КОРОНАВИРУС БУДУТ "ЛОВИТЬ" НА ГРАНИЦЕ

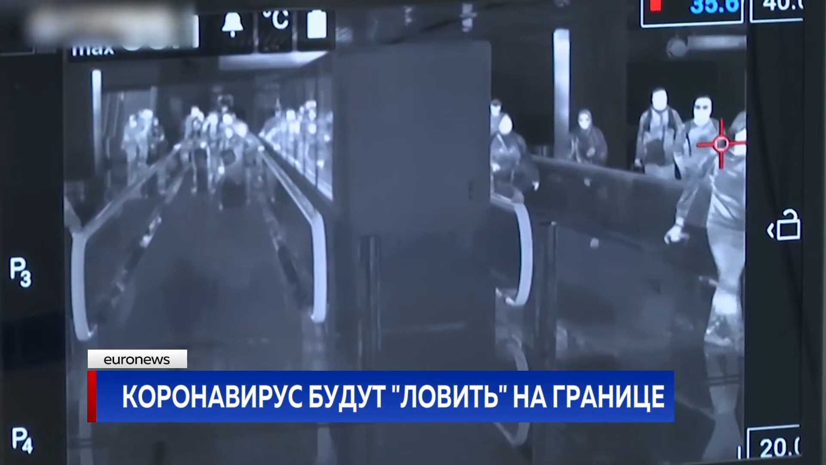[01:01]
Ближе к нам Москва. Здесь прилетевших проверяют тепловизорами сначала на борту, затем в терминале.